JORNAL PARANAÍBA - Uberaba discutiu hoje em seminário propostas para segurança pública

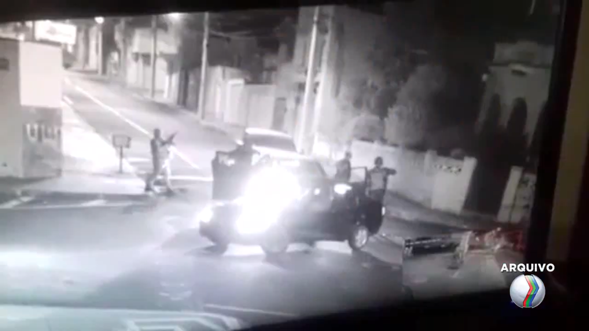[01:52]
Pelo menos 20 homens participaram da ação. Foram quase duas horas de tiroteio.